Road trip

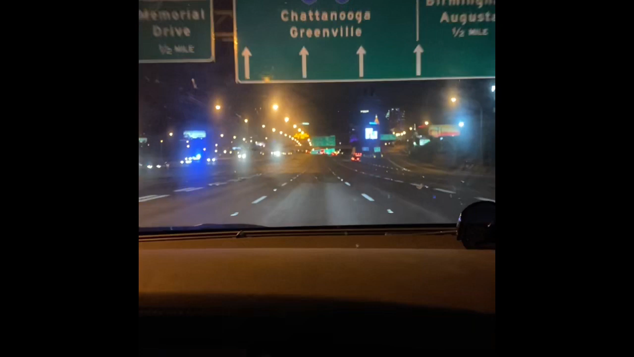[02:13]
We are driving through Atlanta right now. Heading up to Indiana to pick up my handsome honey.
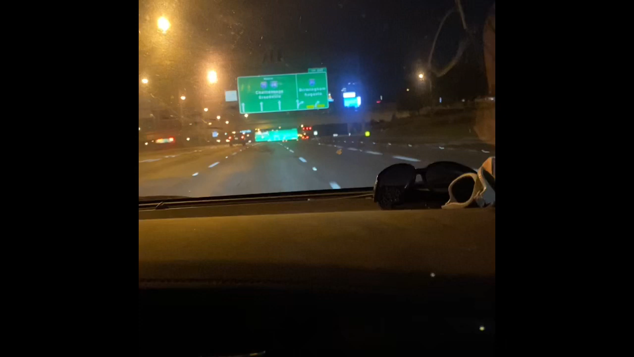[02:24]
You guys stay safe out there. And if you live in the city of Atlanta, hit subscribe and leave me a comment. So I can say hi on my way back through. I woke Abby up and she punched me in the face.